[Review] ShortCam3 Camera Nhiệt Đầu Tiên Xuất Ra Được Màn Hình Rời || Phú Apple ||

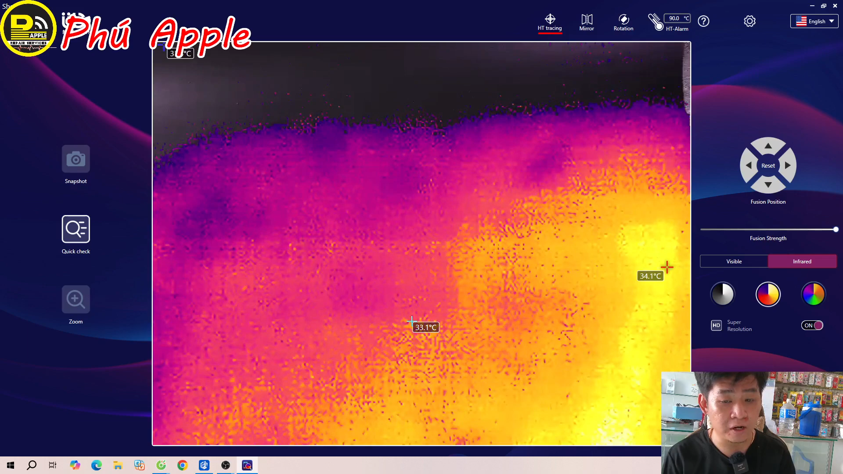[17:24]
nào không phát nhiệt Thì nó sẽ có cái hình cái tay của mình nè Đây Lúc này là nó xài 2 cam cùng lúc
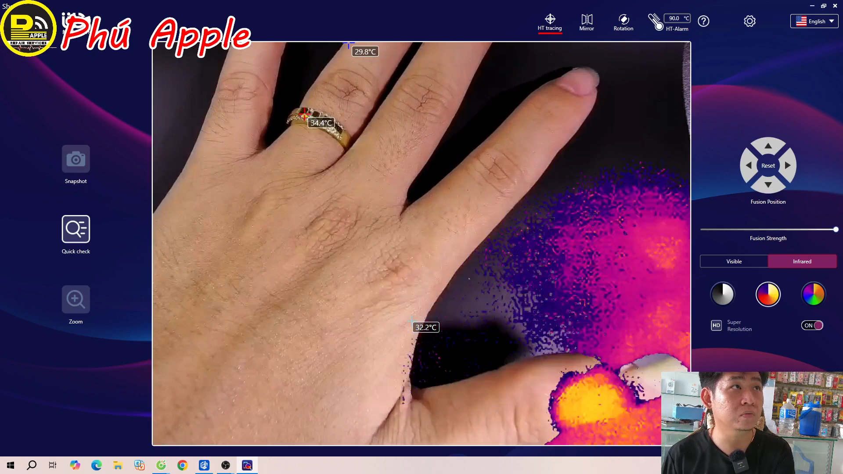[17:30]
Đó là mình bằng cái chế độ là Super resolution nè Mình tắt đi
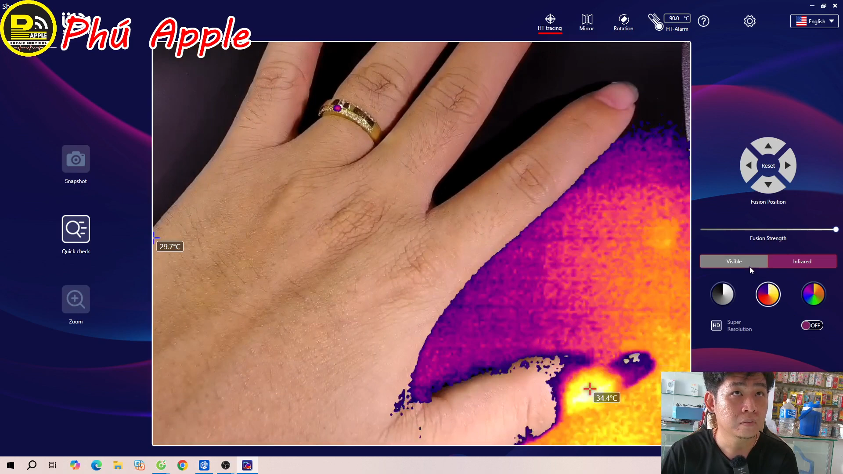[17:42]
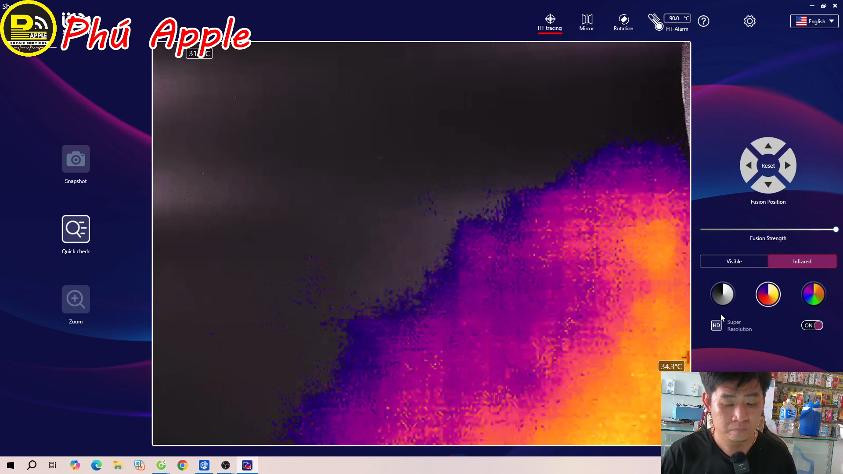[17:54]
On screen: max 34.3°C
Rồi tắt để mình để cái men vào nè
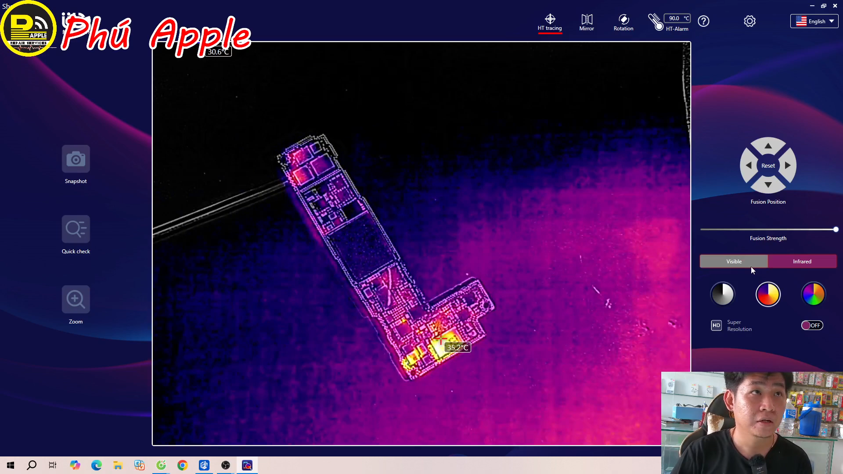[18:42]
À rồi rồi Do cái nút function này mình đang chỉnh nó ở cái chế độ 2 cam nè Bây giờ nó ở cái cam nhiệt không nè Nếu mà nó ở chế độ hồi nãy là bạn thấy nó 2 cam á Thì mình bấm ngoài chuyển qua cam thường là nó không được Tại nó xài cùng lúc 2 cam Đây, bây giờ nó chuyển qua cam thường được rồi nè Rồi bấm qua đây là chuyển qua cam nhiệt nè Đây, các bạn thấy chuyển qua cam nhiệt thì nó sẽ qua cái màn ấm bản như vầy Còn bạn muốn chuyển qua 2 cam á
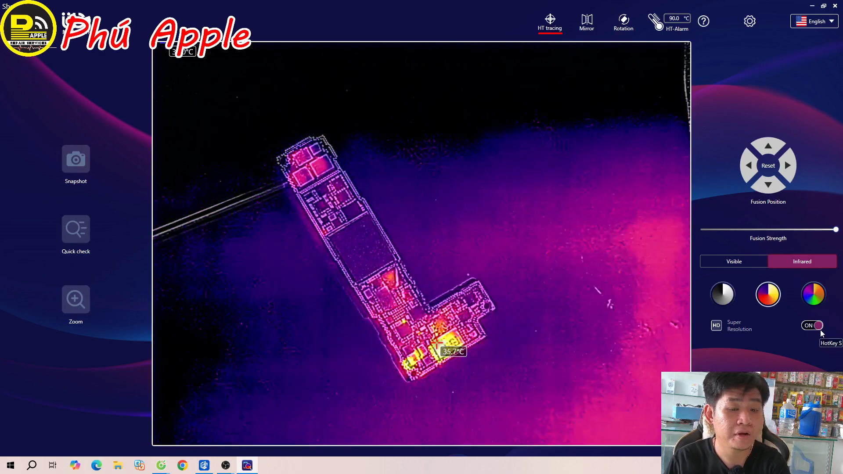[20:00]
Đó, này quay về nè, còn bấm cái function 2 nè Đó, cái chế độ này là chế độ 2 cam nè
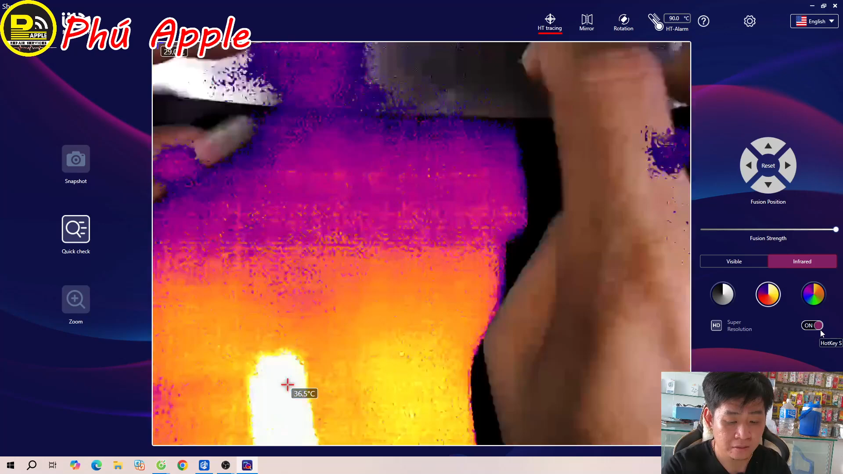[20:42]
On screen: spot 36.5°C
Mình để cái thảm màu đen vô nè Nó sẽ không bị trá Tại vì cái thảm này Cái tấm này Cái khung nó làm bằng nhôm Nó sẽ tản nhiệt
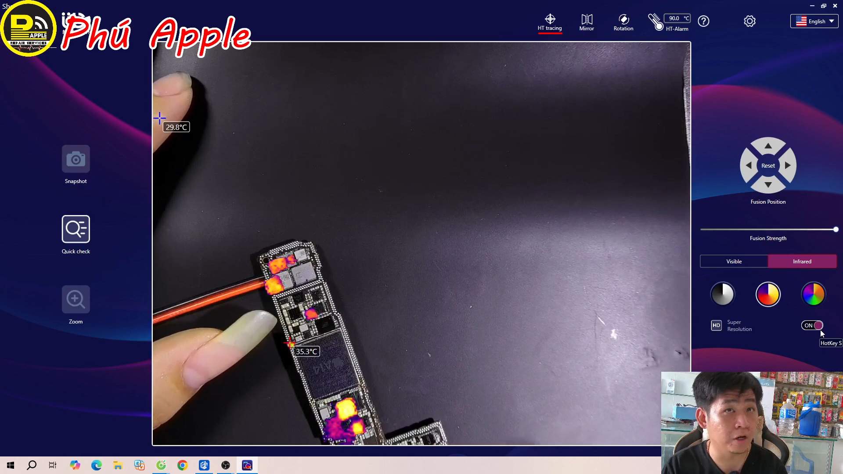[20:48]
Rồi bây giờ mình sẽ mở nguồn này cho các bạn xem
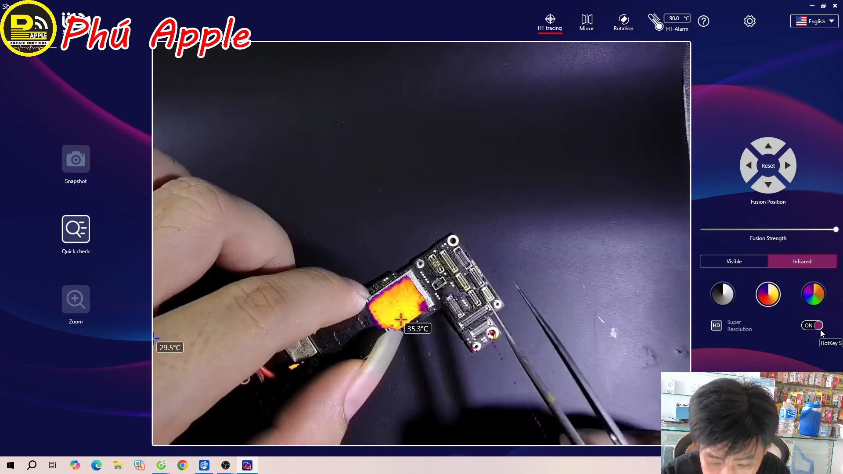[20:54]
On screen: spot 35.3°C
Nó nó nóng ok Nó nó nóng cứng nè Thấy nó nguồn Thấy không bao giờ mình lo làm mặt sau nè
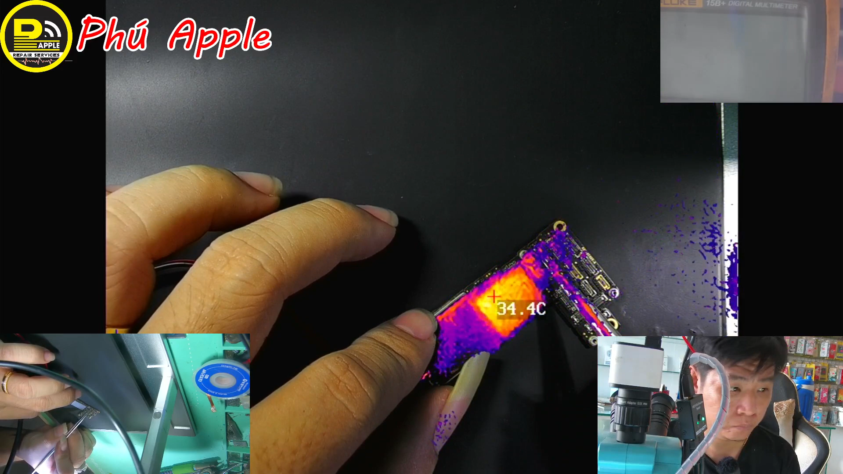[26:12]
On screen: spot 34.4°C
Ok. Lên nguồn. Rồi lạc ra mặt sau nè.
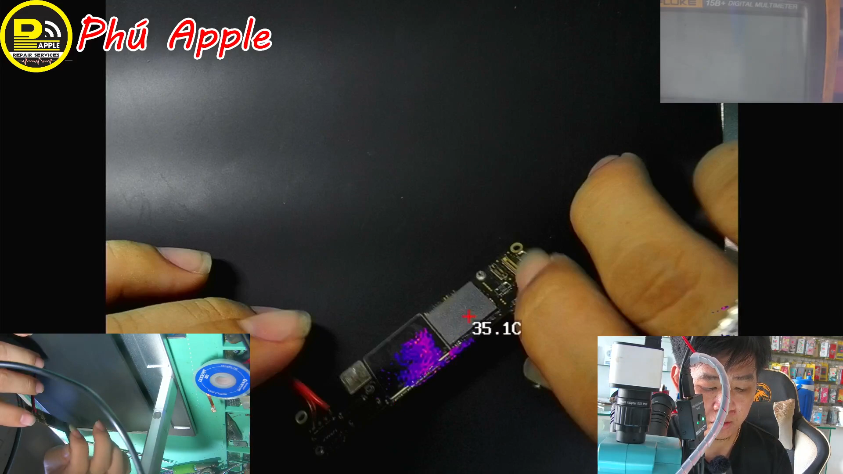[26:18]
On screen: spot 35.1°C
Đó.
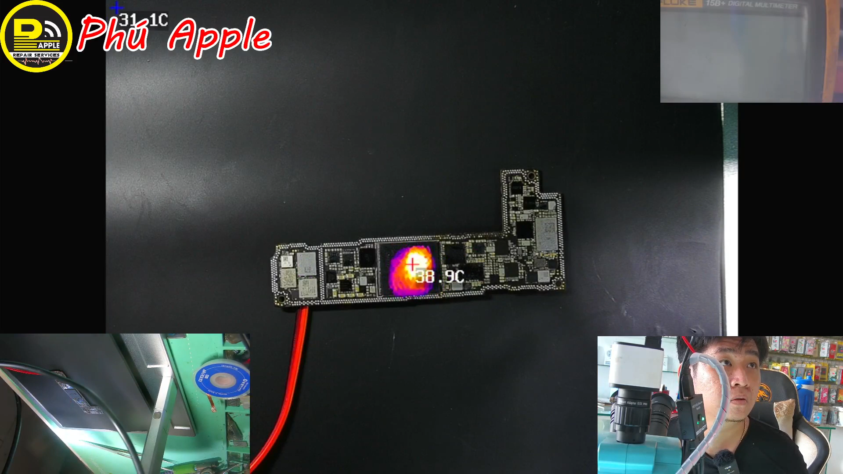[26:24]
On screen: spot 38.9°C
Nó 2 cam á. Bây giờ mình sẽ bấm cái phát 1 nè. Nè. Bấm phát 2 nè.
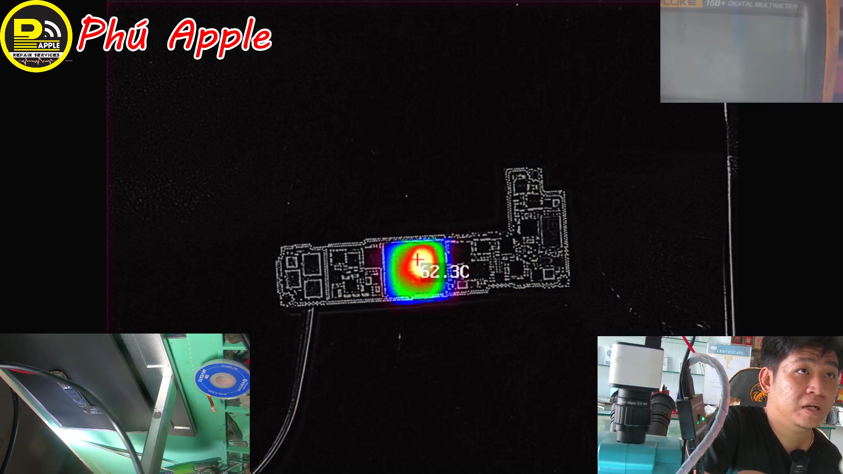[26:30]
On screen: spot 62.3°C
Này là cam nhiệt không nè. Đây mình đang bấm nút nè. Này chứ là cam nhiệt không nè. Đó. Chế độ này là cam thường nè. Cam thường mà nó cộng với cái điểm nhiệt nè. Đó. Rồi cái này là... Cái nút này nó sẽ có 3 chế độ. Một đó là kết hợp giữa 2 cam là cái điểm nhiệt như vầy. Hai đó là cam thường thì nó sẽ kèm theo cái dấu cộng để trách trên cái điểm nhiệt. Vậy cái thứ 3 là cái cam nhiệt không. Rồi nó cũng có 3 chế độ như vầy thôi. Thì nó cũng y như là mình xài cho phần mềm. Nhưng mà cái này á. Các bạn thấy nè.